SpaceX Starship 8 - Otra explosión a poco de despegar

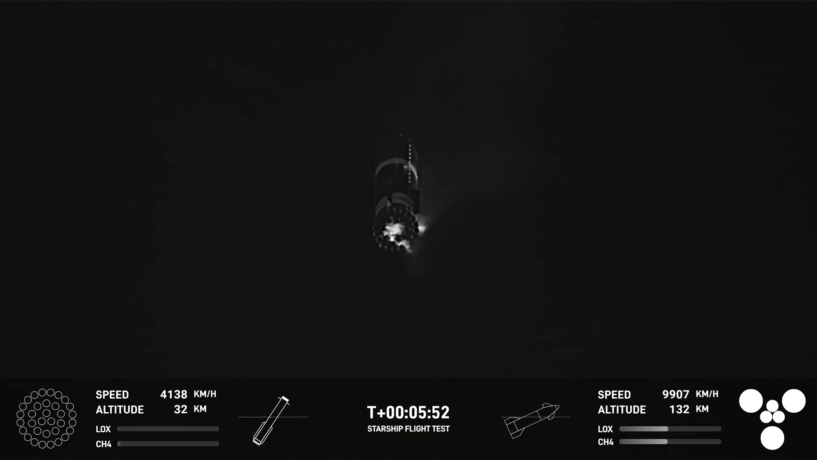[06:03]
Yeah, this coming from one of our long range tracking cameras, we're able to see the hot stage separate and fly away. So coming up in just about 30 seconds, we're going to look for the landing burn.